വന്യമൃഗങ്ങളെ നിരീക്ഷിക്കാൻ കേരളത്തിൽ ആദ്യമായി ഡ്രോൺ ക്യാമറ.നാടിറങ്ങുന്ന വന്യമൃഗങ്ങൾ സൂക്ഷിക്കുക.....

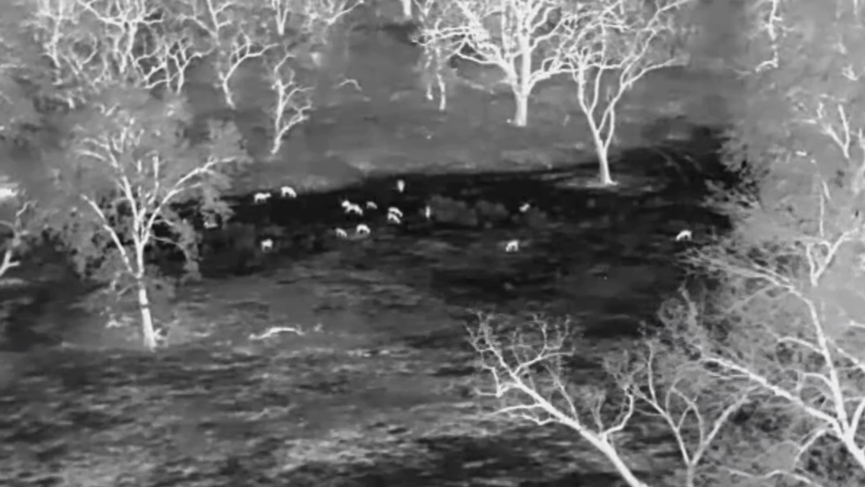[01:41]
The thermal image is a thermal image. The thermal image is not visible in normal drones. I use thermal camera. The thermal camera is a 40x zoom camera. It is a 5-7 km flying range.
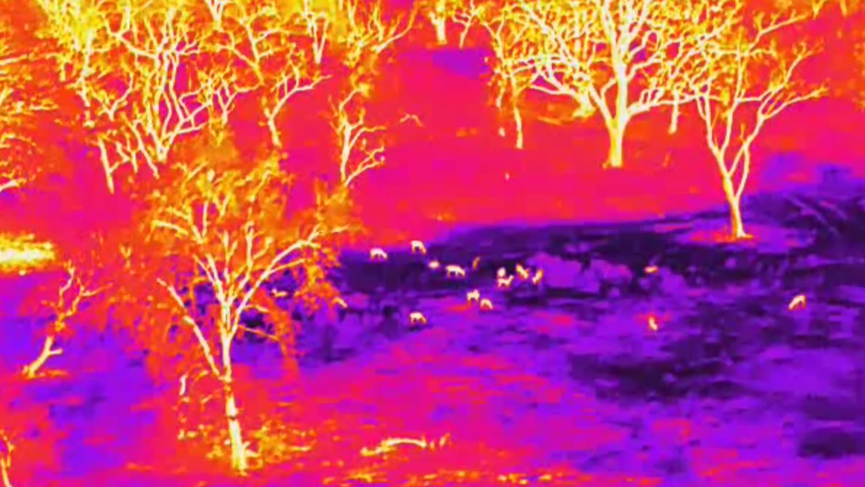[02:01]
The thermal camera can be used to cover the drone. The thermal camera is a normal temperature.